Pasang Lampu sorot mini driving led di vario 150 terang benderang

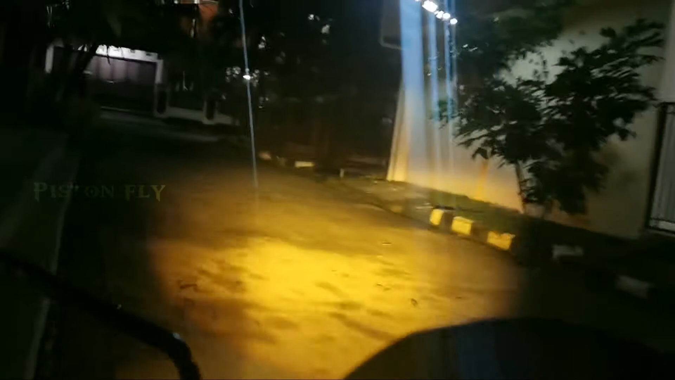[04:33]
Untuk nyalanya kalau menurut saya sih terang banget lah ya, mantap.
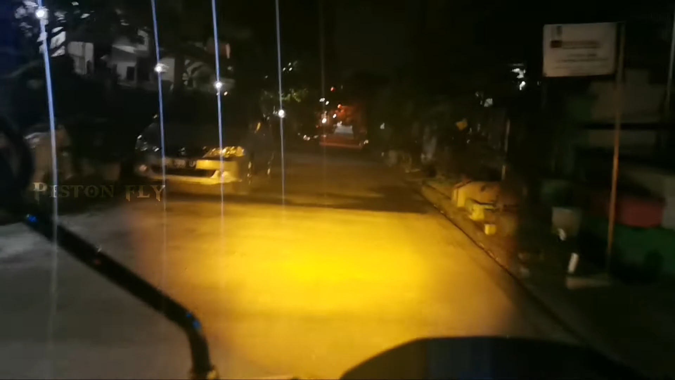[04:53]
ini istilahnya terang gitu guys ya. Nah, ini untuk apa, lampu dekat itu warna kuning dan lampu jauhnya itu warna putih. Dan ini bisa dibalik ya. Kalau teman-teman pengen yang untuk lampu jauhnya warna kuning juga nggak apa-apa.